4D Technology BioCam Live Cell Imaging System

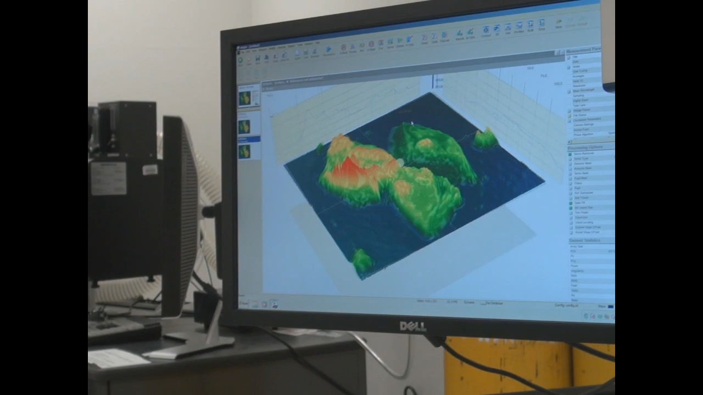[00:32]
You can pull phase contrast, differential interference contrast, bright field, optical height.
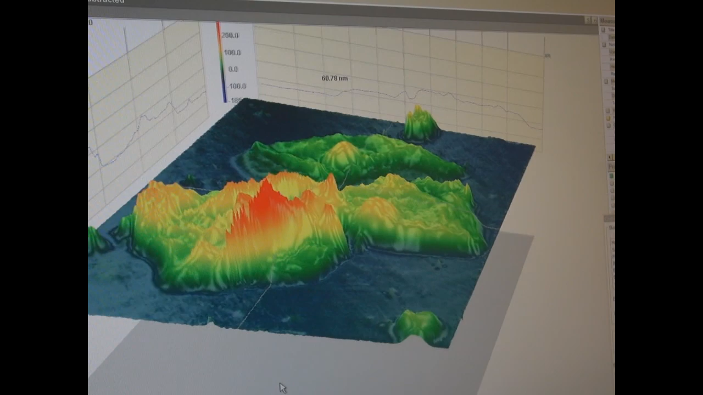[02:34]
we can even change the color coding if we want. It's quite flexible in that way.